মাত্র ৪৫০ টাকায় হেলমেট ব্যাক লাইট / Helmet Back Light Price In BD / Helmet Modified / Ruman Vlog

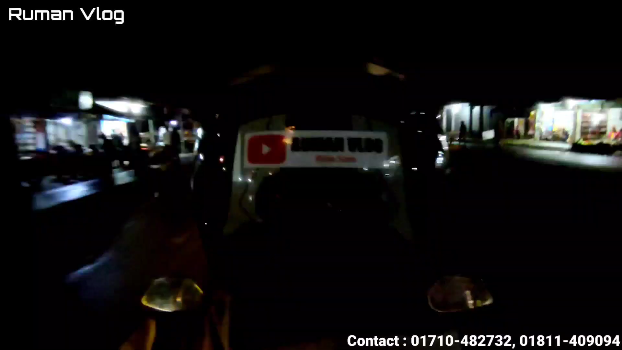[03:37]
so we can see how the light is in the middle of the